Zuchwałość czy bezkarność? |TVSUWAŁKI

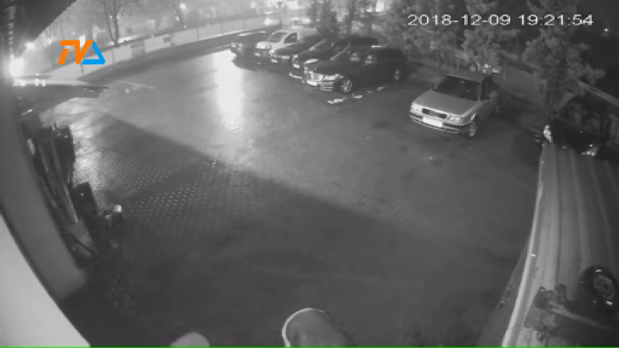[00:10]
wrócili na obrobioną posesję 9 grudnia wieczorem i mówiąc dosadnie, dobrali fantów. Obie wizyty intruzów zarejestrował monitoring. Pierwszej nocy łupem były akumulatory.